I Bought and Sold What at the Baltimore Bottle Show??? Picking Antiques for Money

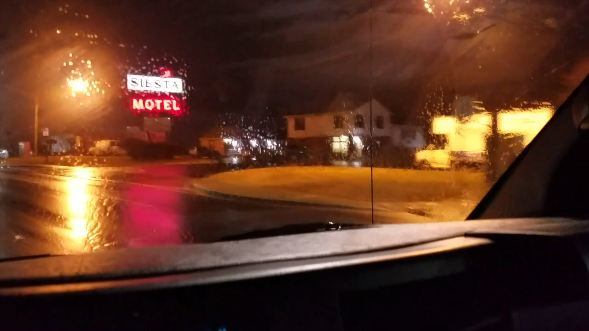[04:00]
and you hit seedy hotels and strip clubs, and you hit warehouses, and then you hit the suburbs.